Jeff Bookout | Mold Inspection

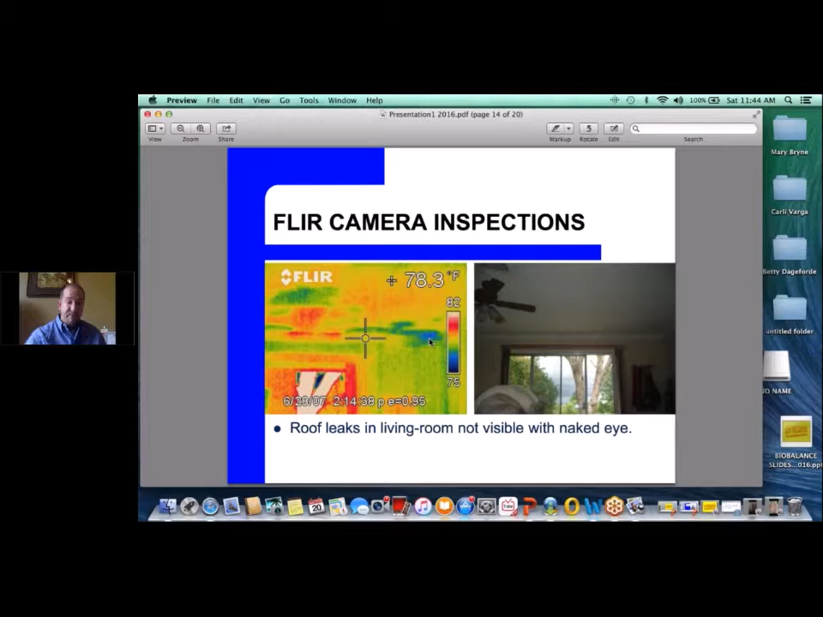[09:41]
On screen: spot 78.3°F
but you look at it under infrared in all these dark blue areas, is actually roof leaks that are coming from the ceiling above. So, she had approximately 30 different roof leaks in this living room area. The other thing is moisture meters.